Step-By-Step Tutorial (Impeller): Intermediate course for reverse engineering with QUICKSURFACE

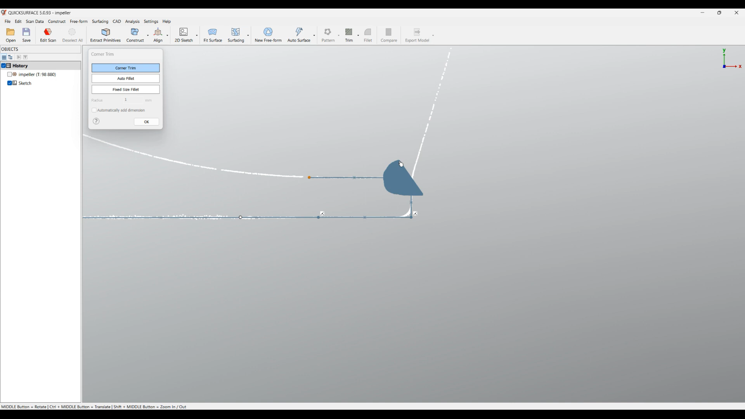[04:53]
i'm going to do the same here and also here i would like to get this rounded with the fillet so i'm going to use the auto fillet command the auto fillet command will use the underlying scan data to determine the fillet so what you need to do just in the same way you just brush over hold the left mouse button and brush over the corner and you see that it automatically
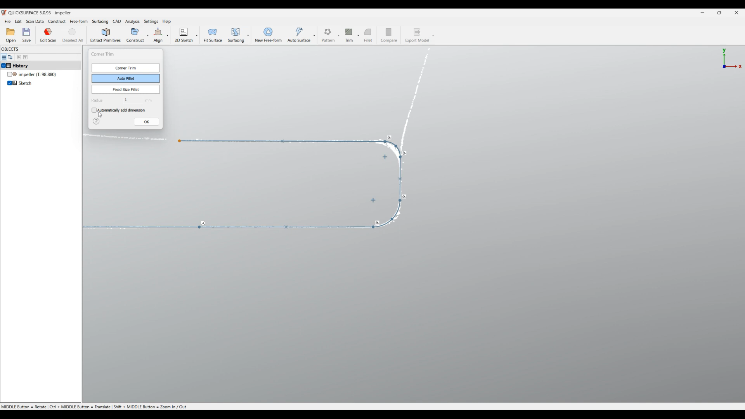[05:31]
fit the fillet from the underlying scan data i will do the same on this corner there is an option here automatically add dimensions you can play with this if you want to for exercise let's do the same on the top and here